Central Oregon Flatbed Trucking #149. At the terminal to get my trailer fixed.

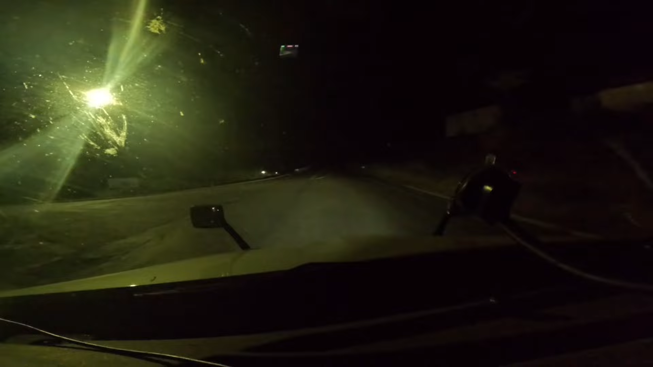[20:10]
we got too far away uh it's nine o'clock right now so we'll get some fuel and then uh man this loves us always
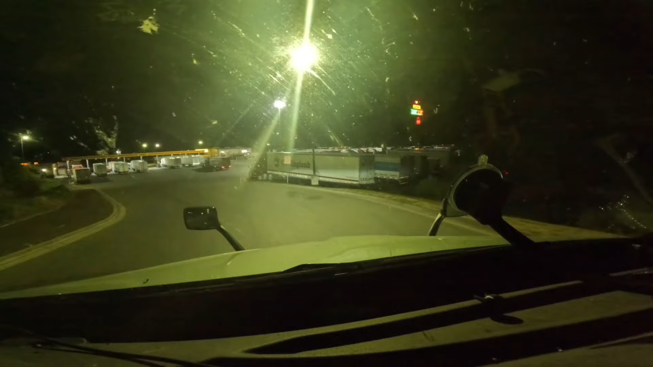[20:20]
busy for fuel guys always busy never ever gets emptied here um so i'm feeling a little tired but i don't know what to see our england's doing
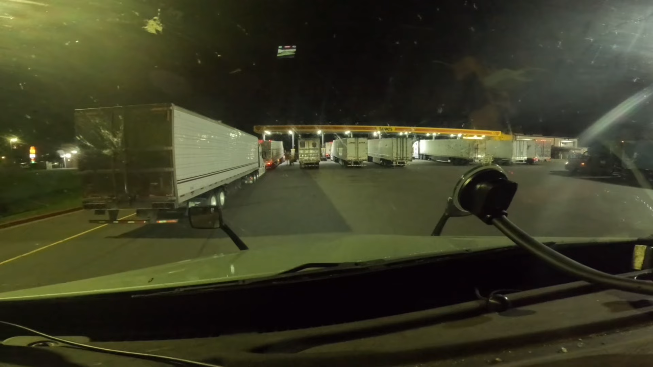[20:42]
if he's just getting fuel now or what so i'll probably see you guys in roseburg after fueling tired and i don't know i'm in a little funk right now so we'll see you guys what's
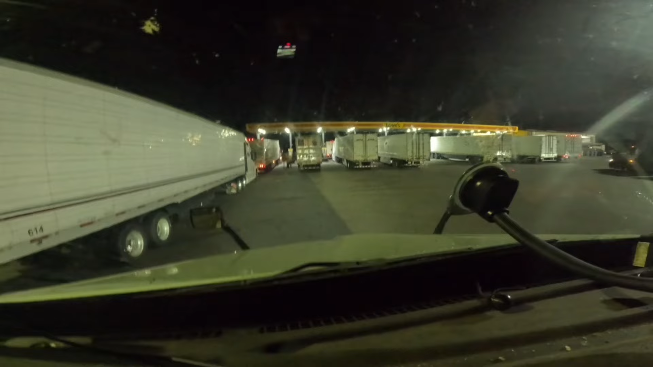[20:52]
up guys we're here in rudel oregon uh if you guys been up here the first roseburg before this one is always tarped and this one just a quarter mile up maybe a mile up uh is a no tarp so you will know if you're tarping or not
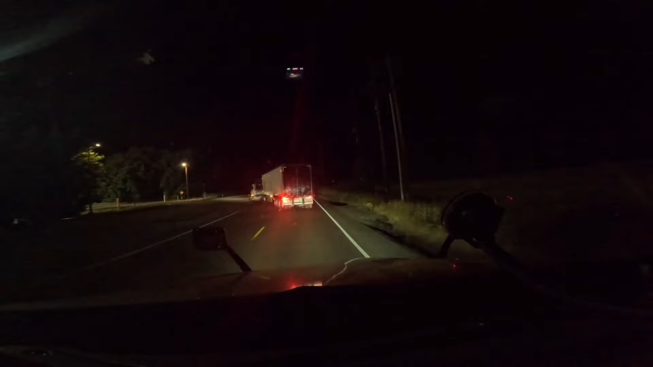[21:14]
that's a day cover what are those called hoppers something like that guys when did roseburg start adding all these blue lights kind of cool kind of cool work right here next to him there's no nice